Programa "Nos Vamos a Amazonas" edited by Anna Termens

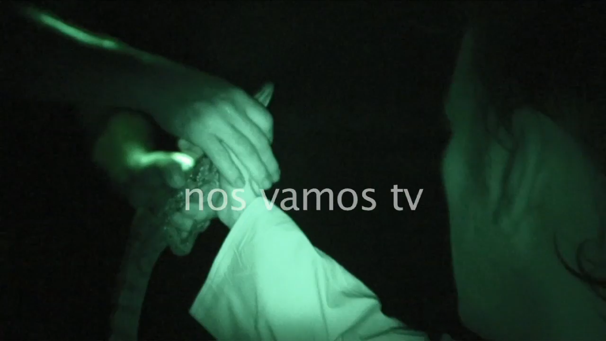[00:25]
Y el dedo. Pero no, déjalo salir. De nuevo salimos de noche al agua, al río Amazonas.
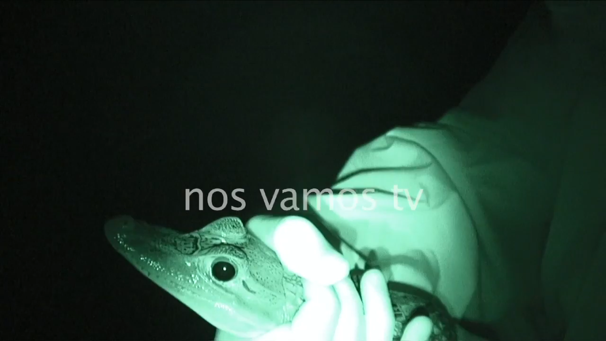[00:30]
Da respeto, porque prácticamente no se ve nada y vamos armados con luces especiales para poder capturar caimanes, para poder verlos.
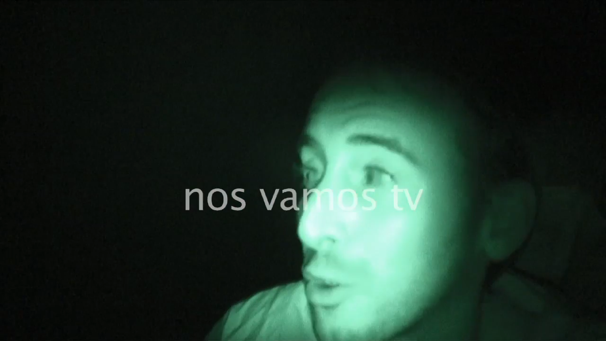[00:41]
Lo que sorprende es, a lo lejos, cuando ilumina la luz se ven los ojos de este animal. En mis manos tengo una cría de caimán, que es más fácil capturarla, pero intentaremos a ver si conseguimos alguna pieza más grande para entender cómo es este animal que da respeto, pero que es apasionante y que habita estas aguas.